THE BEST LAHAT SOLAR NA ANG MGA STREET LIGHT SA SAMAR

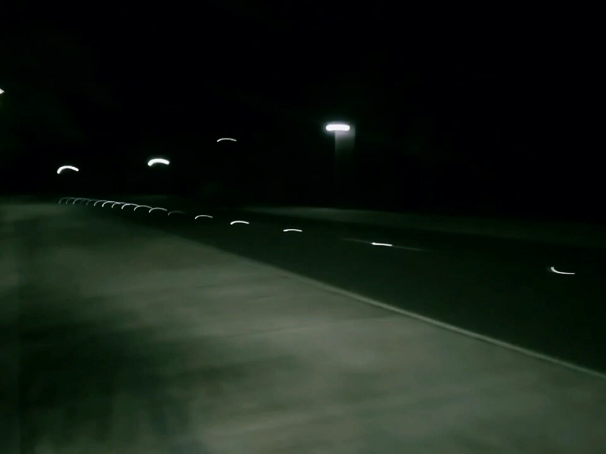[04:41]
andito ito ito ito ito maganda ang sikat na ito sobrang liwanag tulad noon ng mga banda na doon kahilira na yun doon tapos may mga naglalaro na didihin mga kapika